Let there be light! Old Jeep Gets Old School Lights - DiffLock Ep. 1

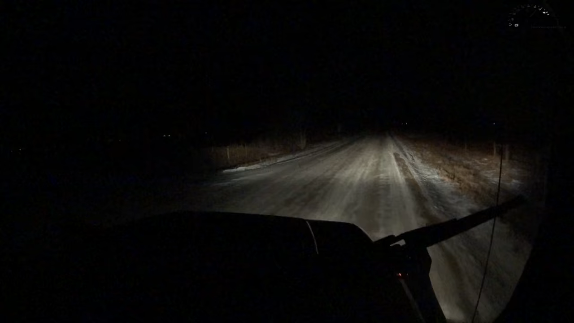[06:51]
All right, so here we are in my 1995 Wrangler with her newly installed KC Daylighter. So these are just the standard 1995 sealed beam units. This is with the low beam on, there's a high beam, so nothing too impressive. Now, a while back we did install some aftermarket HID off-road lamps, which I will turn on now. They take a little bit to warm up, but look at that, they're just, they work really well. And now, let's try out our new KCs.
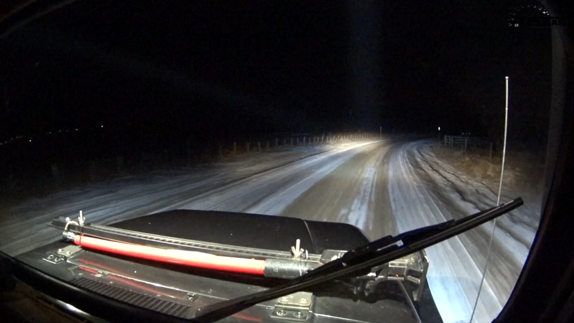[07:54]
I think it looks really great. And I'm very pleased with the install. Thanks once again to Ross at John's 4x4 for helping us out. They work great. Go check out their website. And as always, this is Tommy with the Fast Sunny Car.